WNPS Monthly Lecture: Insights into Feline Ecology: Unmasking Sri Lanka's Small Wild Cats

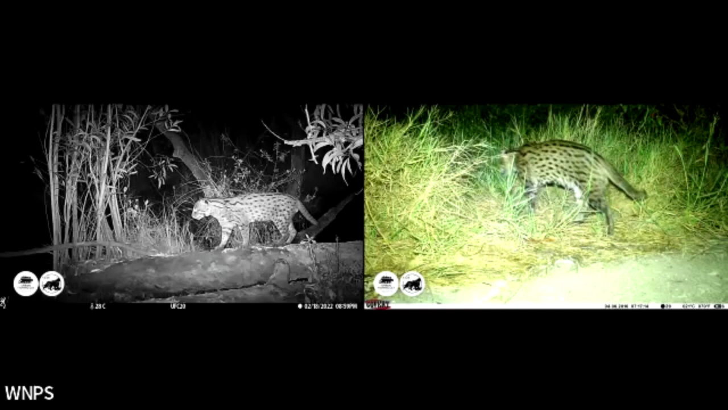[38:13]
mean white flash is really cool because you get color but i don't particularly particularly like using white flash in urban settings because it does attract people and that's
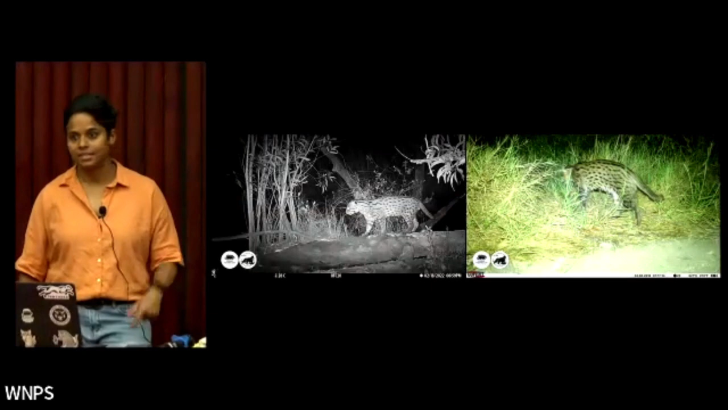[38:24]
just a recipe for disaster so we tend to veer towards ir cameras which are black and white and nobody really sees them unless they're really
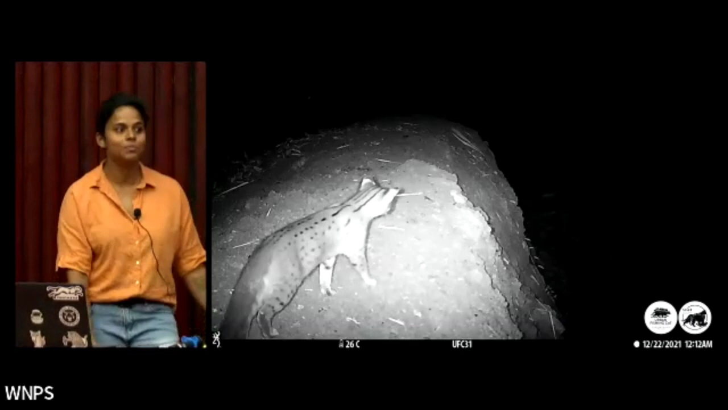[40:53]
spotted cats there are they're like the size of a tiny little kitty running around you know so it's impossible
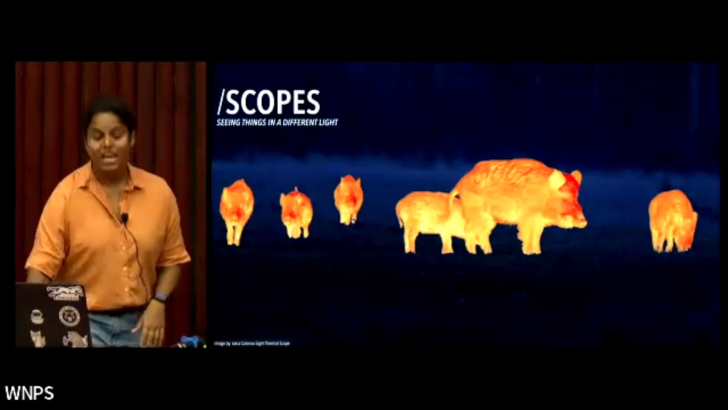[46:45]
the other thing we do is we use scopes we use thermal scopes um using